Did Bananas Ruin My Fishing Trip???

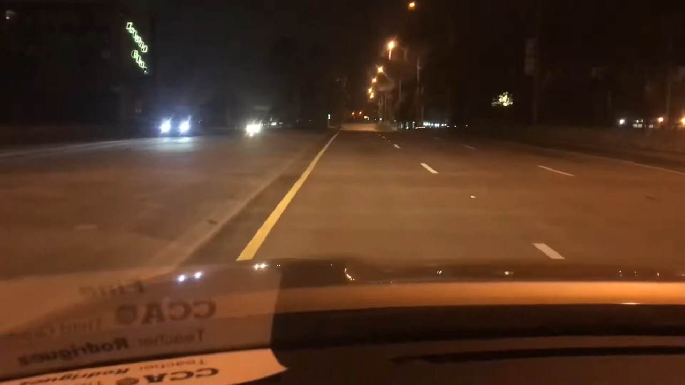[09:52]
up on the median, and we're parking on the median. Austin, we're good with this, right?